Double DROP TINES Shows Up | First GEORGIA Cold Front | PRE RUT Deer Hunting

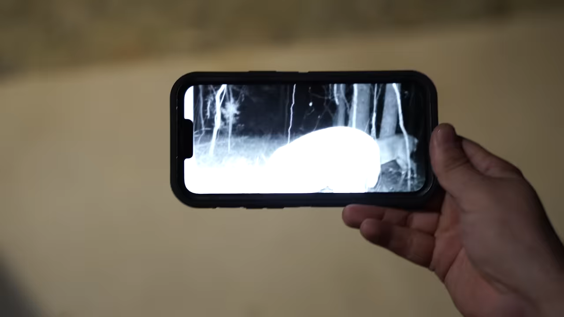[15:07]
And I was like, sure, certainly it's not him, but I'm going to see.